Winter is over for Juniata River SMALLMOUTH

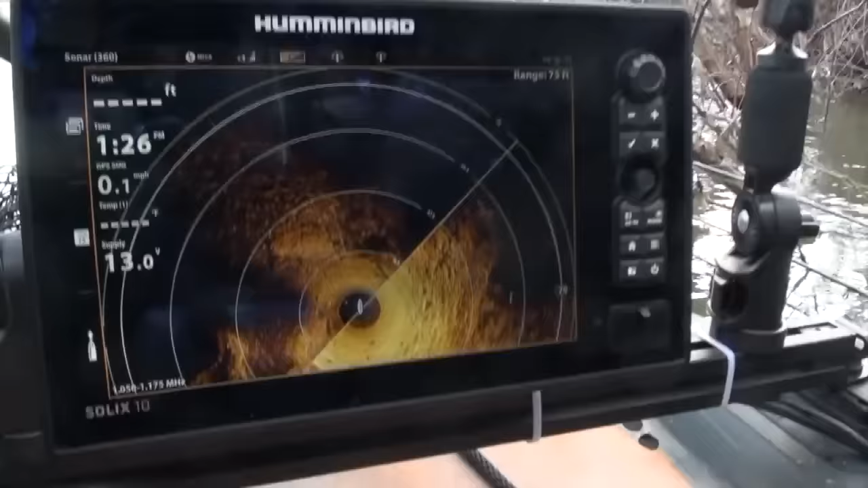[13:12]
He got all new electronics and wanted to have it at a lake to just test out the operation and see that he likes how it was mounted.
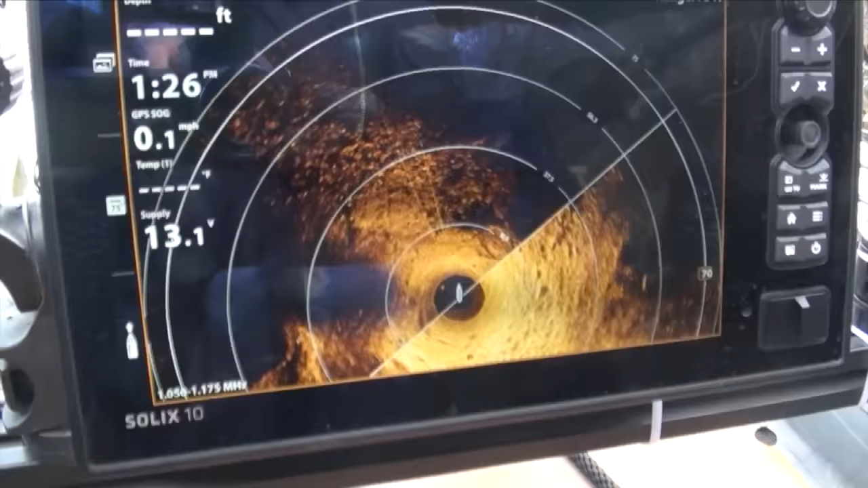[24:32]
I mean, right now it's picking up, you know, shallow and brush.
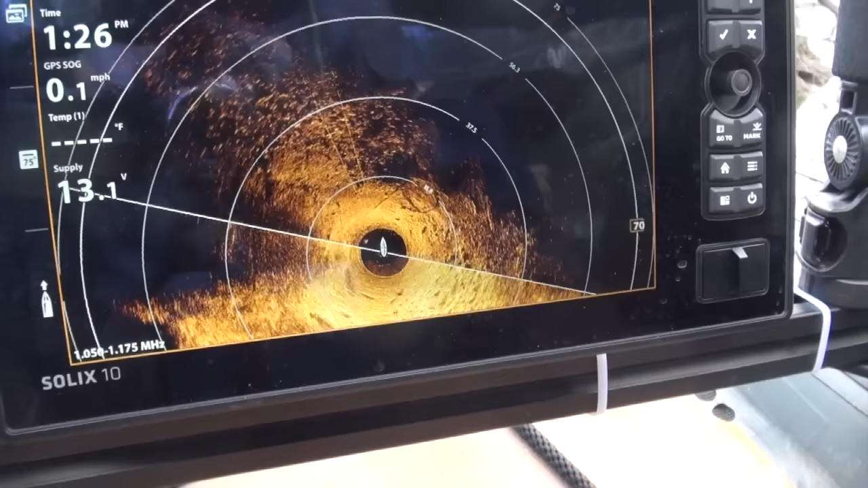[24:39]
On screen: speed 0.1 mph
Yep. So it's really not seeing a whole lot, but out in the open, you really kind of, well, you can see it there.
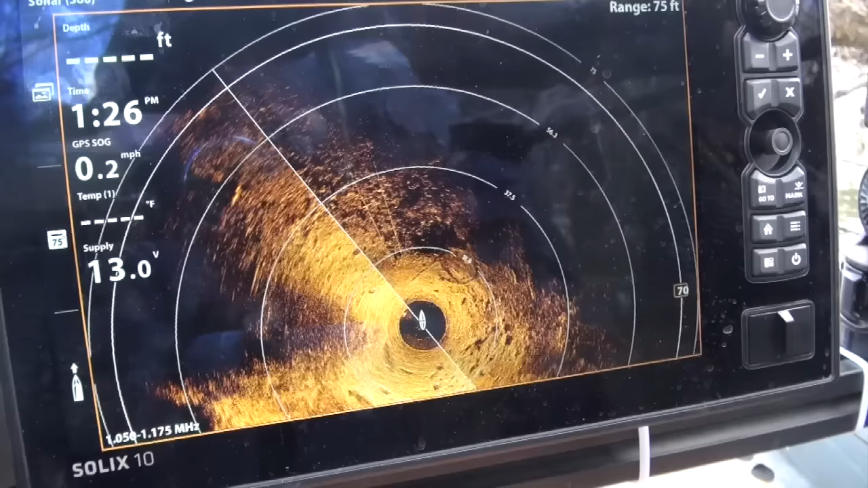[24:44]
On screen: speed 0.2 mph
You think you'll see individual fish on this?
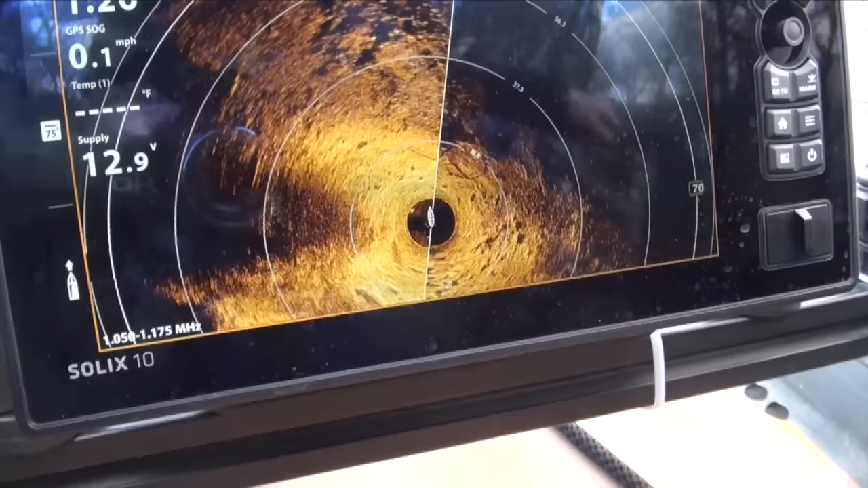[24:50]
On screen: speed 0.1 mph
You can, yeah. Huh. Very cool.